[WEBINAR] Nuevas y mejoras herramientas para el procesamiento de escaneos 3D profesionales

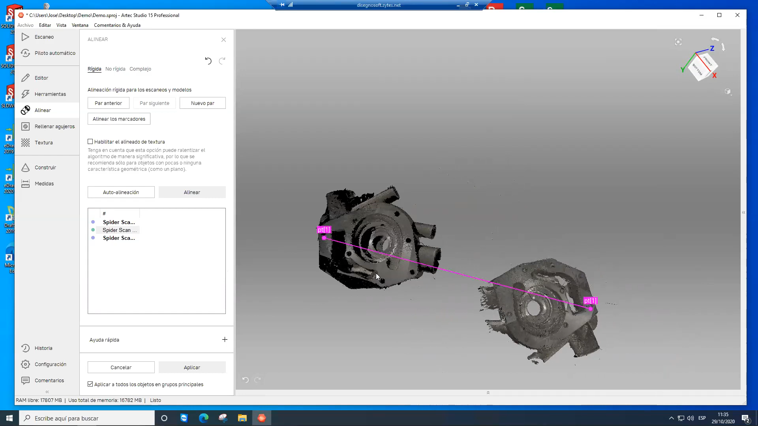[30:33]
Digamos que tenemos otro punto acá. ¿Sí? Y digamos que tenemos otra zona por acá. Y le decimos alinear.
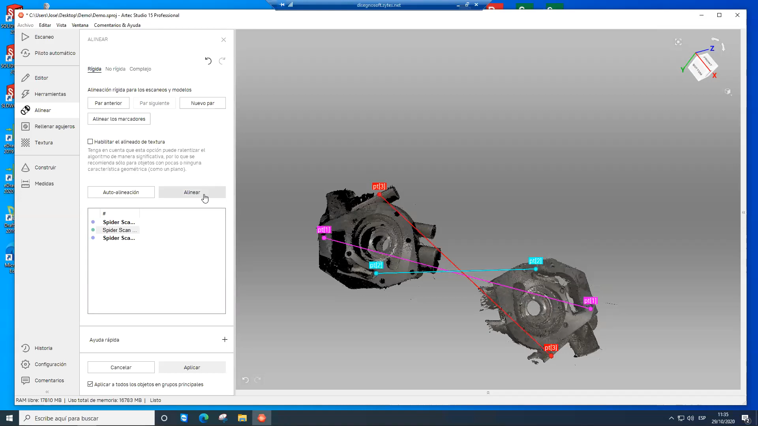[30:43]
Fíjense que ahí lo ubica y ahí lo tenemos.
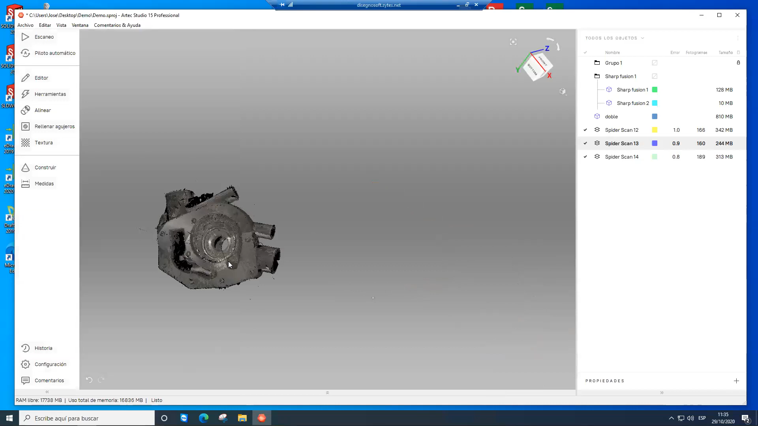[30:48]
Le decimos aplicar y ahí ya está, digamos, alineado inicialmente a un sistema de coordenadas de nuestro modelo, ¿sí?
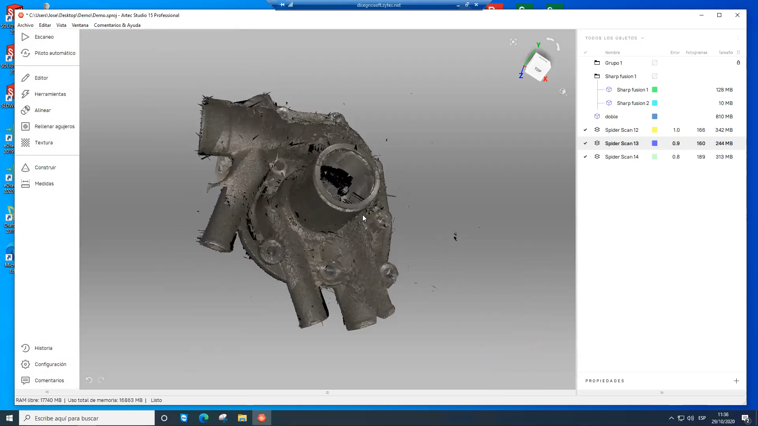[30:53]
Entonces, ahora venimos a las herramientas avanzadas y acá es en donde vamos a utilizar el registro global que le indicaba
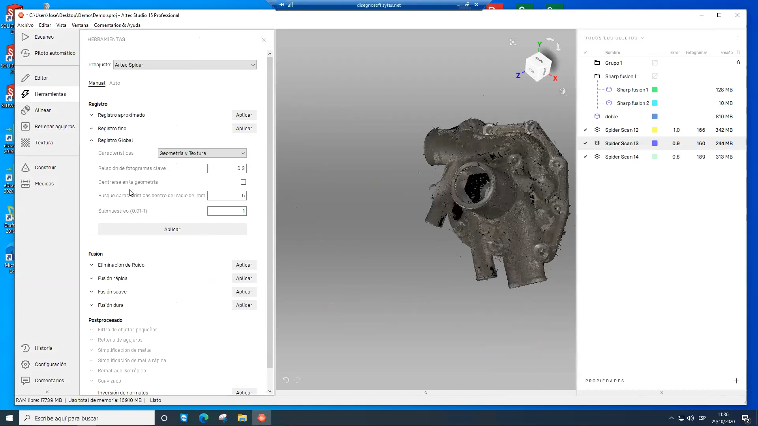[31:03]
anteriormente y fíjense que acá le podemos indicar centrarse en la geometría. ¿Bien? Y le decimos aplicar. Entonces, bueno, acá los procesos de algoritmo van a depender siempre de las características del computador, componentes principales, ¿sí?
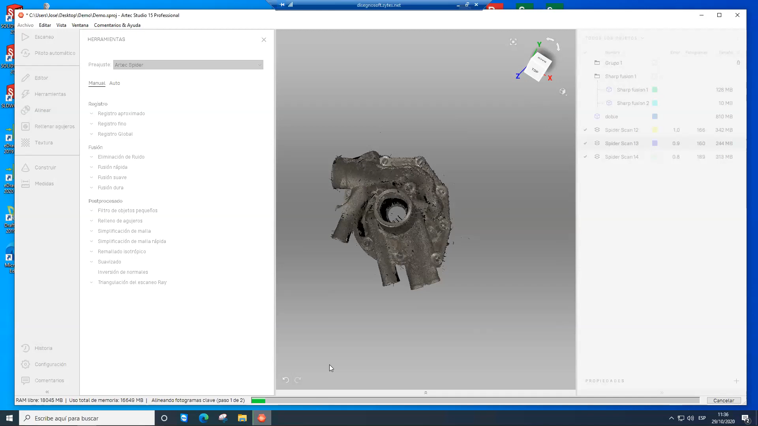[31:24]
Procesador, RAM y placa de video. ¿Bien? Entonces, bueno, vamos a, mientras carga, ahí la información que estamos chequeando.
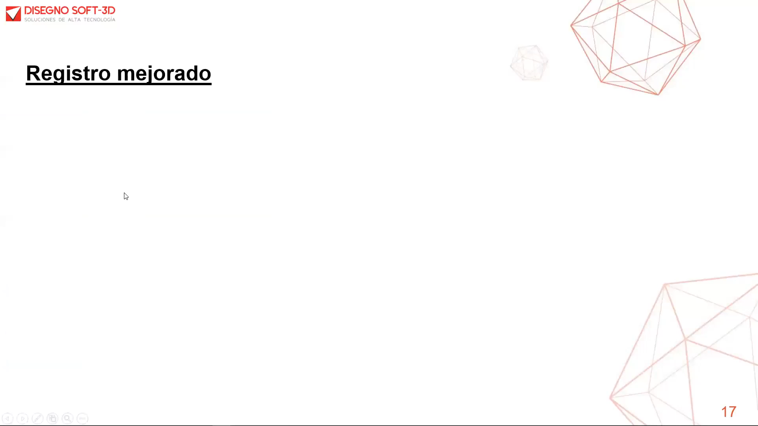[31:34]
Entonces, fíjense que acá tenemos un registro mejorado. Entonces, acá podemos visualizar que anteriormente en Arte Estudio 14, ¿sí? Por más de que haya sido un registro con muchas mejoras, en muchas ocasiones tendríamos que aumentar el valor de configuración, ¿sí? ¿Para qué?
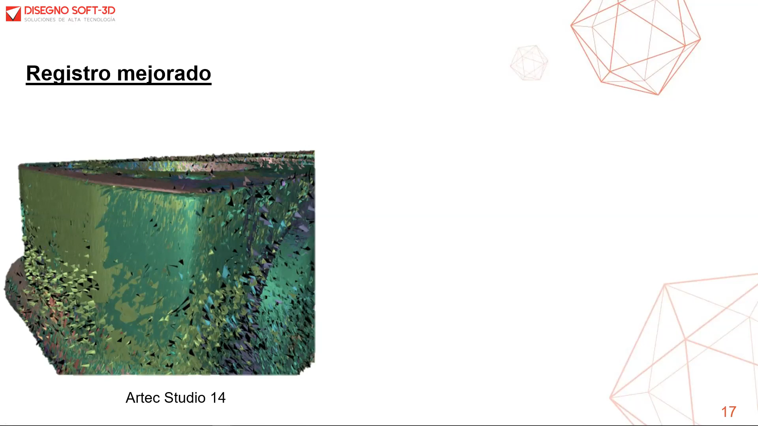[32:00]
Para que ubicaran mayores características o fotogramas claves para una finalización correcta. con Arte Estudio 15, ¿sí?
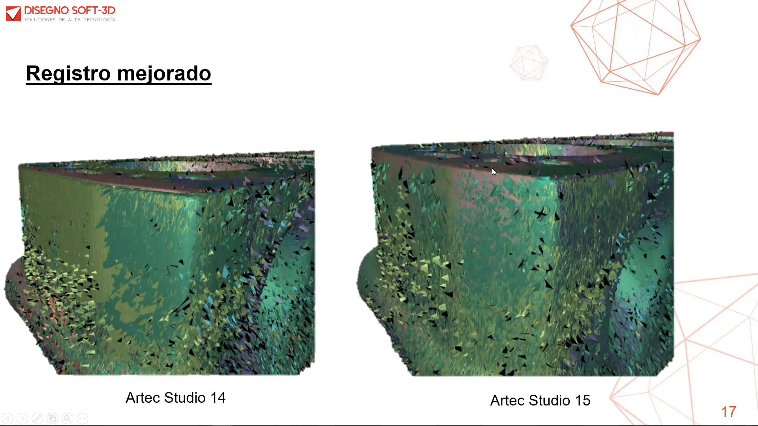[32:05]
Fíjense que acá tenemos una mejora significativa, ¿sí?
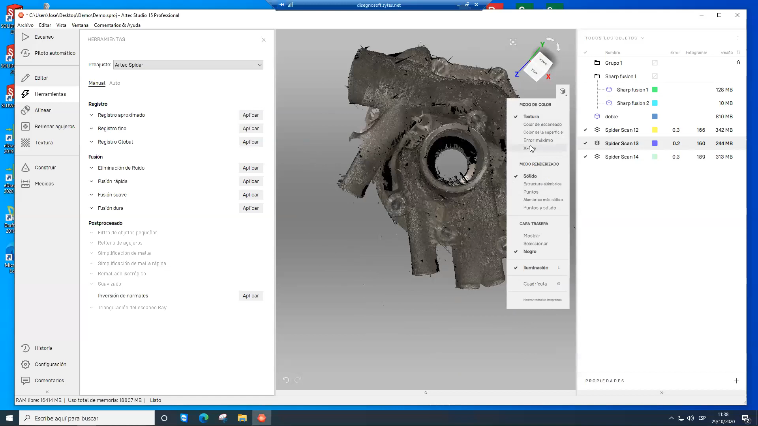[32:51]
Entonces, ahí ya ha indicado que se ha completado el registro, ¿sí? Hemos completado el registro, fíjense que yo habilito acá el rayo X, ¿sí?
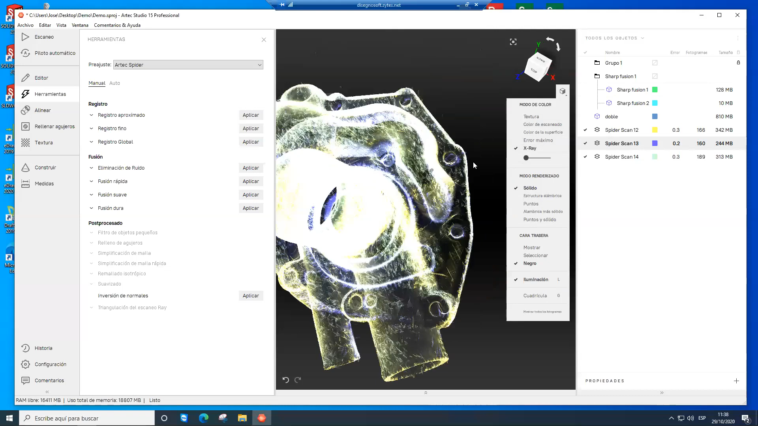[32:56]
Esta es la herramienta donde puedo visualizar las desalineaciones entre superficies, ¿sí?
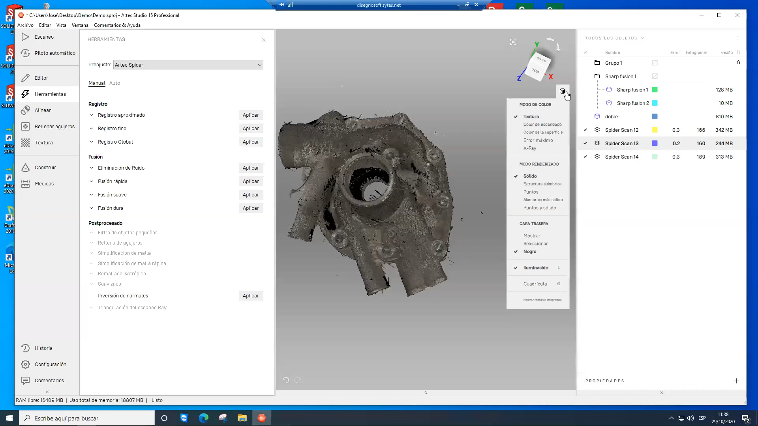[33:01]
¿Bien? Una vez realizado eso, entonces digamos que vamos a crear una fusión dura, ¿sí? Esta, este método de fusión, esta herramienta de fusión, lo que hace es que en primera instancia, digamos que nosotros tenemos una nube de puntos, ¿sí? Que es la que se genera con el escaneo, ¿bien? Una vez realizado el postproceso, cuando llegamos a la fusión, lo que vamos a crear es una malla poligonal. ¿Bien?
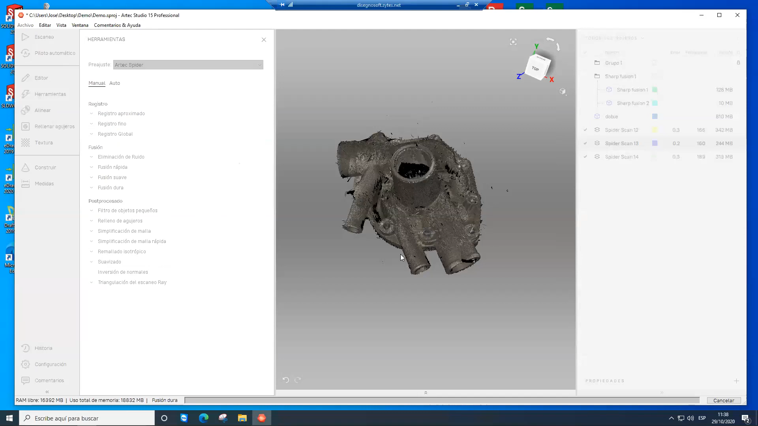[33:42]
Entonces quiere decir que cada uno de estos puntos se van a fusionar entre sí. Entonces, le decimos fusión dura, le decimos aplicar, y bueno, ahí lo vamos a dejar unos minutos que cargue, ¿sí?
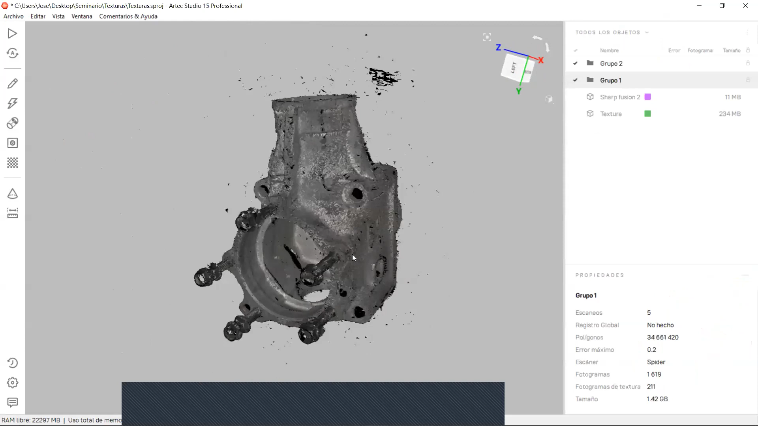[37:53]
¿Bien? Entonces, bueno, digamos que acá tenemos este modelo.
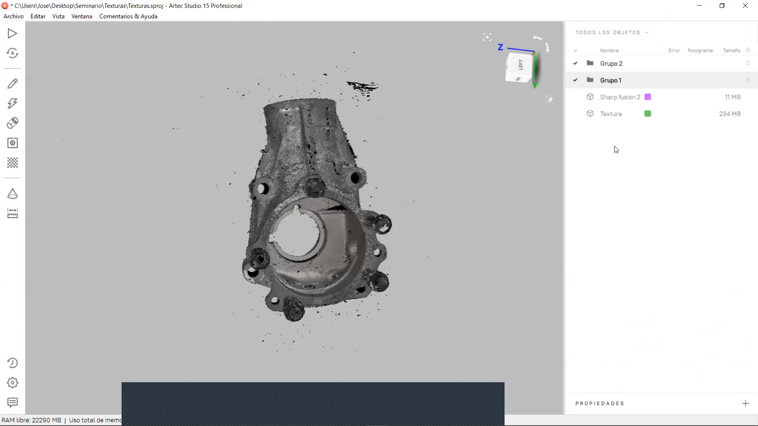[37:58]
Yo voy a habilitar acá, digamos que vamos a habilitar acá este que ya está creado con la textura y